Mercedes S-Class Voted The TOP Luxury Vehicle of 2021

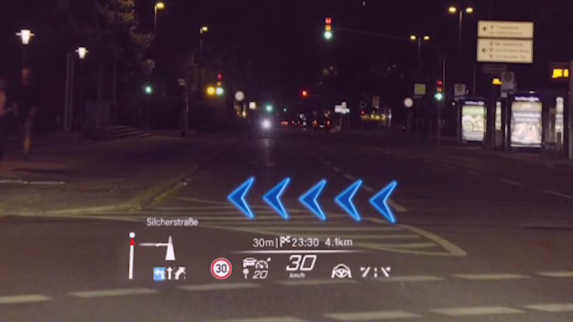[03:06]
There are also the same augmented reality voice and navigation functions that are relatively standard on the S-Class, albeit a more modern version.